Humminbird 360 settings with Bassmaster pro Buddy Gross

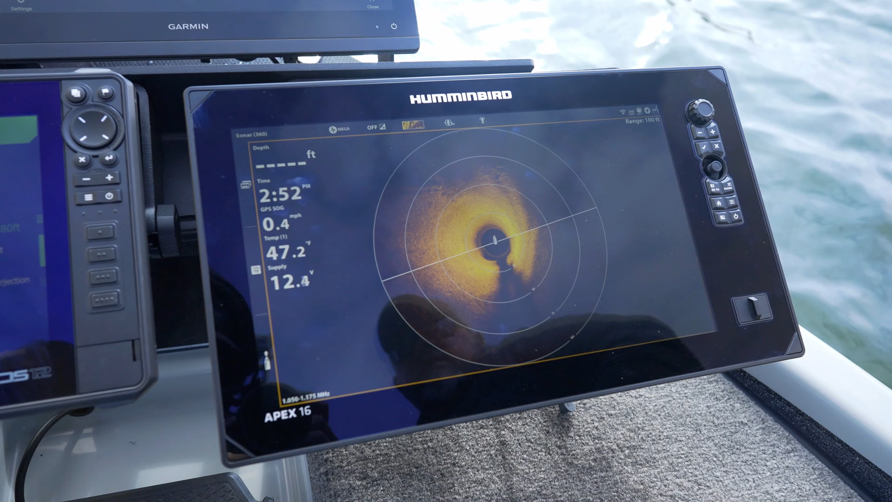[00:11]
On screen: water 47.2°F, speed 0.4 mph
We'll just go to the menu, and right now I'm running sensitivity on 14, contrast on 6. I got my sharpness is off. My 360 speed's on 3. The biggest thing is, is right now, I got the 360 speed on 3, but what happens is the higher I go with it, the faster will update, but it takes away a little bit of quality of the picture, so depending on where I'm fishing and how I'm fishing, I'll turn that thing up and down.
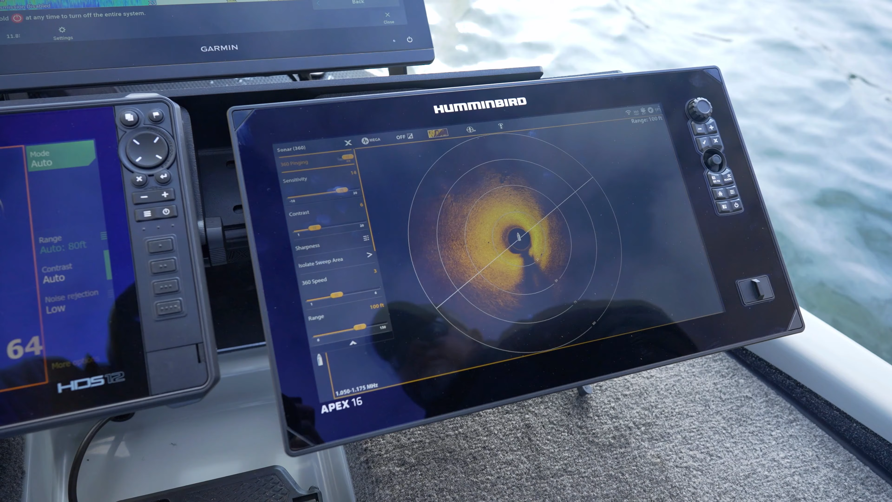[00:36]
The biggest thing is, if I'm moving fast, I turn it up. If I'm moving slow when I'm sitting there fishing a grass line or a brush pile, I'll leave the speed down so I can get the quality picture. Contrast I play with, because I want it to be able to show, so right here you can see how light this color is.
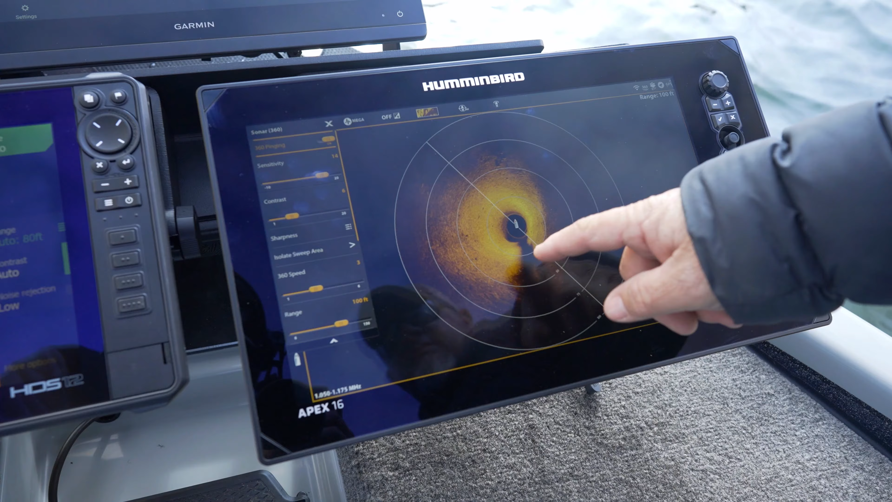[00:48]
We got rock up here in front of us, but over here to the right it's dark, it just means it's falling off. We're coming off a little road bed right here. You can see the detail of the rock pile right in front of us. You can see the drop off. You can see that it's deeper water on this side because of the black.
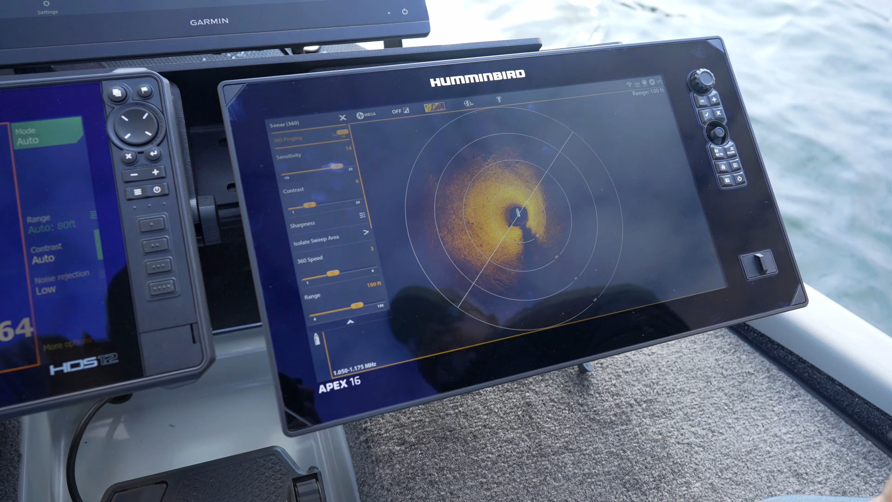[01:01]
And you can turn contrast sensitive and play with it, depending on the bottom source you have. The harder the bottom, the less contrast sensitive you have to have. The softer the bottom, the more you have to go up with it. If you don't, you get a really black picture.
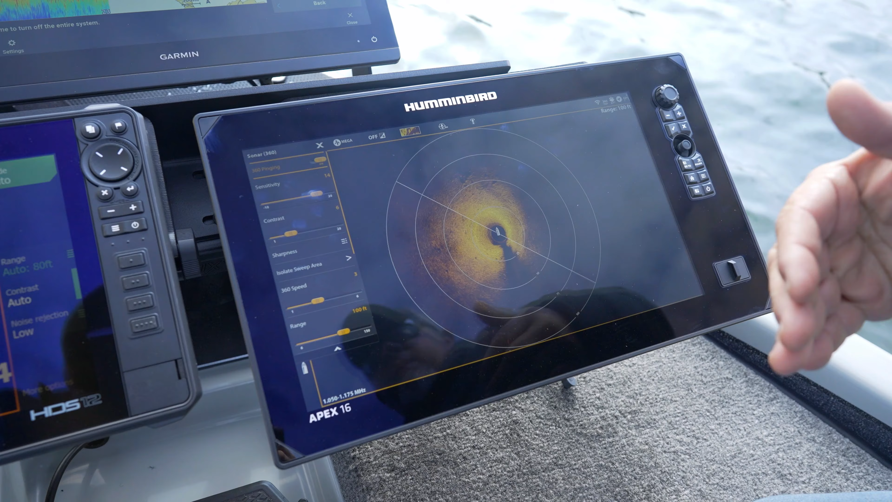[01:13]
I like keeping it a little bit darker, just so I can see the contrast on the bottom better. But this is my setup this year on the Apex 16.
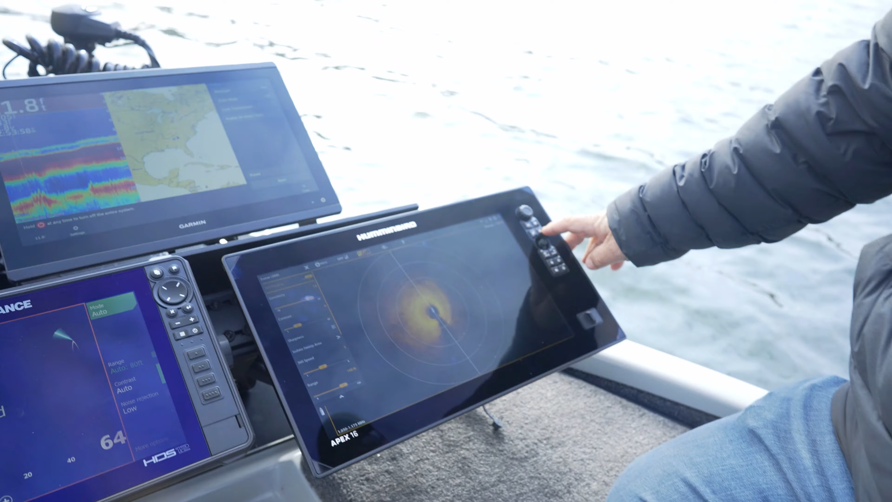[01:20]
Once you clear it out, you can see how good the picture looks. I run mine a lot of times zoomed in one level, and it just gets you a really good picture of what you're looking at. You lose a little bit of the top, you lose a little bit of the bottom, but you still get your target area still there.
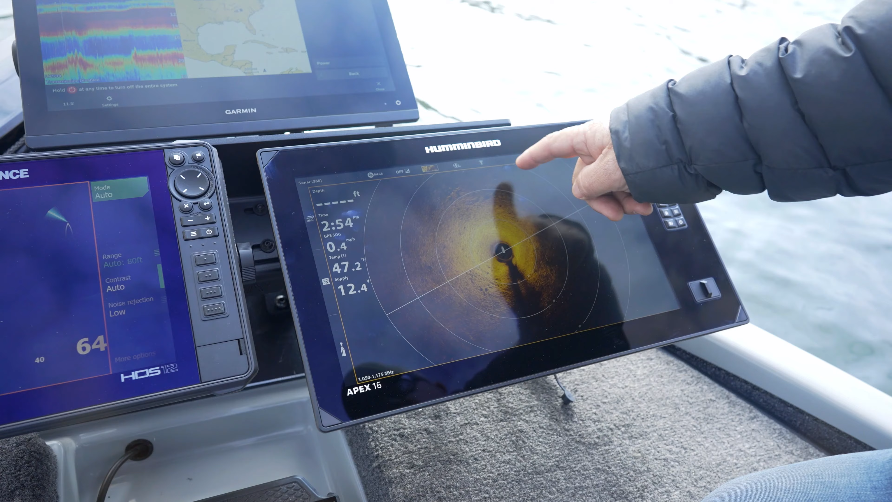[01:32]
So first ring is 25 feet out, second ring is 50 feet out, and that's on a 100 foot adjustment.